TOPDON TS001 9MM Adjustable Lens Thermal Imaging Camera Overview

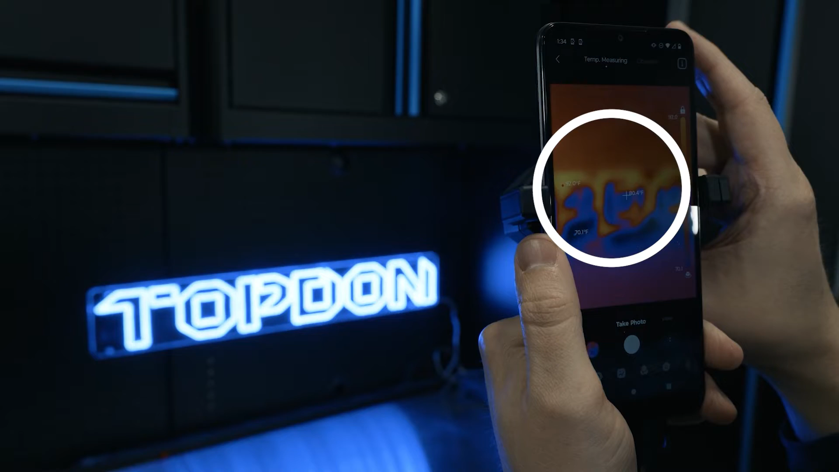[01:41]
and you can see how we can really dial in clarity with this adjustable lens. That's one of the big features of this product. So we're also have the ability, we can grab the, unlock this temperature bar.
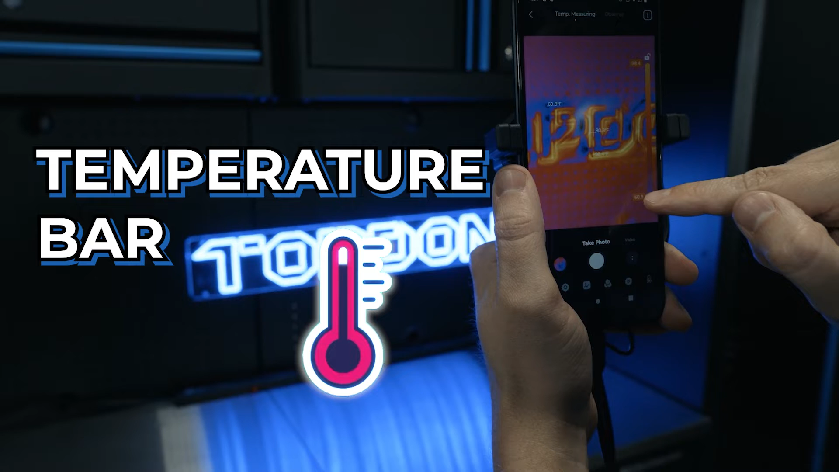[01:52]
And if we just want to see a certain range of colors, and you can see it backs all the other colors, other temperature colors out and brings you straight into those.